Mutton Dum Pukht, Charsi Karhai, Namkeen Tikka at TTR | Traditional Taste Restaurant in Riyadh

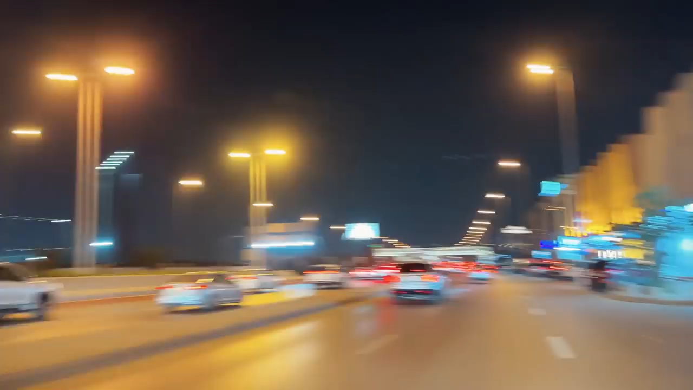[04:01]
और ये समझे हम जो है ना वो सिटी सेंटर में आ गए हैं बिल्कुल।